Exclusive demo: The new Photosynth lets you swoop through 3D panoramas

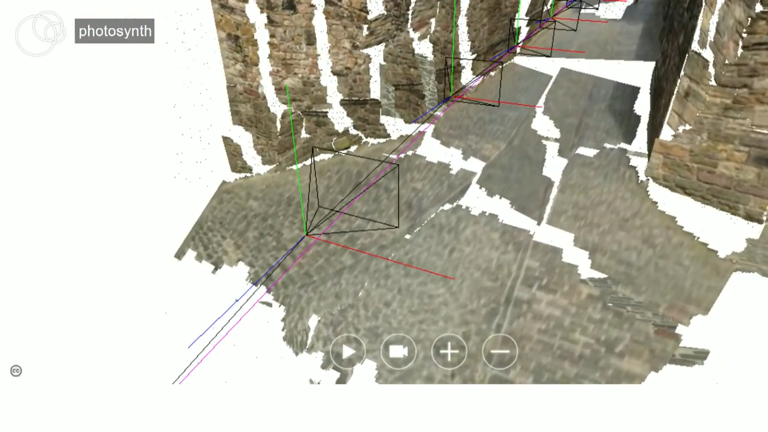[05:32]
This is a good part of the top of the castle in 3D from that particular walk.